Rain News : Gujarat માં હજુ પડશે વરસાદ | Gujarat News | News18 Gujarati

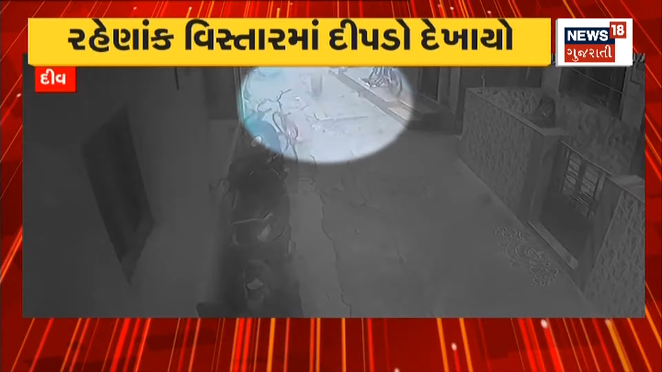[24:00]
दिपडों लटार मारतो चुवा मढ़े ओ छे आज तैना सीसी टीवी पन सामय आव्या छे गोगलानी गलियों मां दिपडाना आटा फेराना सीसी टीवी सामय आव्या